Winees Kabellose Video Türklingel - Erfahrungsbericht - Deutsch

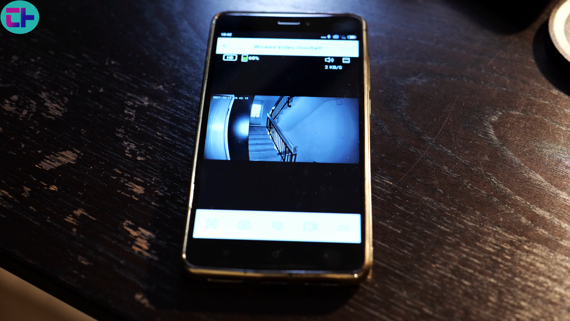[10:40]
Oder man stellt halt mit der Gegensprechanlage Funktion eine blöde Frage, wie hier zu sehen.
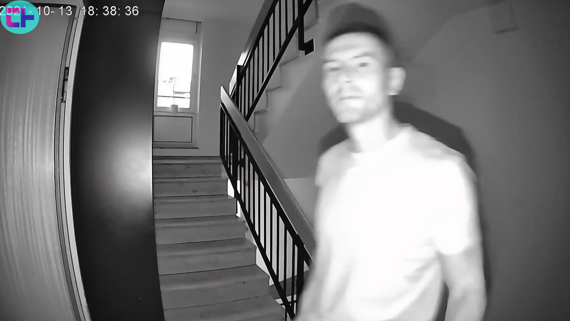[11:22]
Also hier bin ich wirklich zufrieden. Ab und zu habe ich aber schon einen Versatz von Bild und Ton festgestellt.
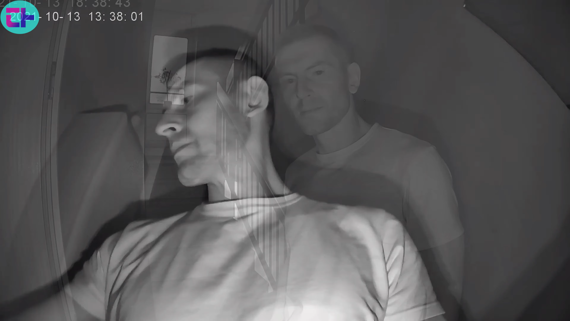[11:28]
Wahrscheinlich wenn das WLAN mal ausgelastet war oder so.